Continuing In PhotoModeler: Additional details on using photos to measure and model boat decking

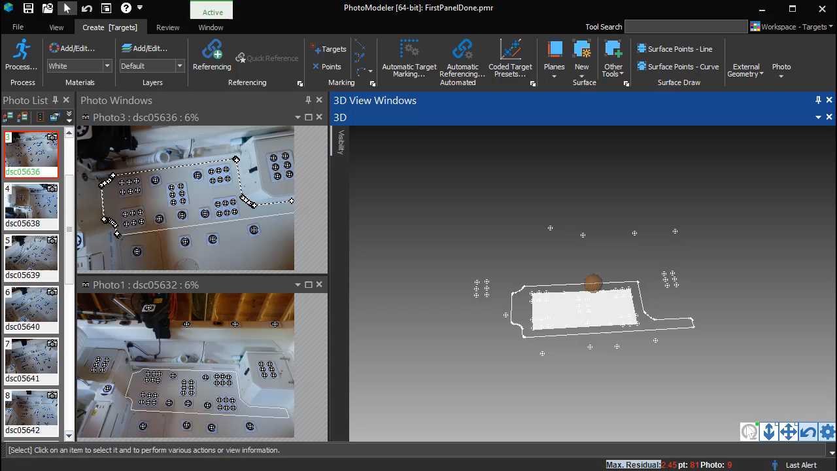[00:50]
We will add to the project, outlining a second panel on the seat here.
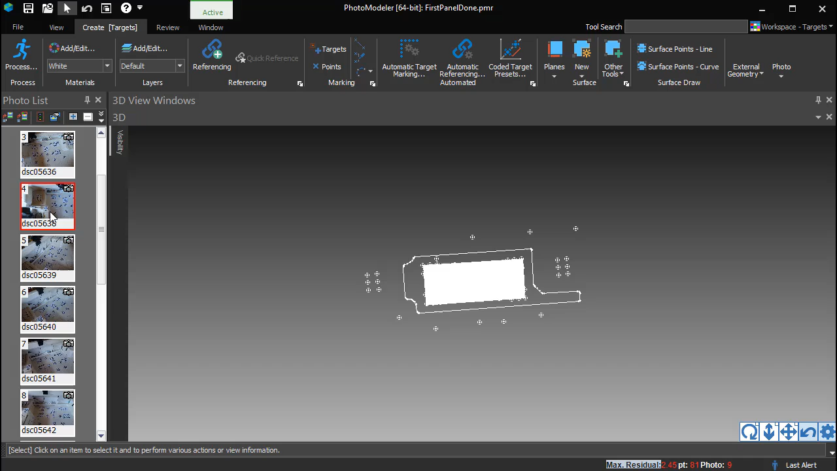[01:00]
Open a photo showing a straight-on view of the panel. Select the points on the panel and create a best fit plane.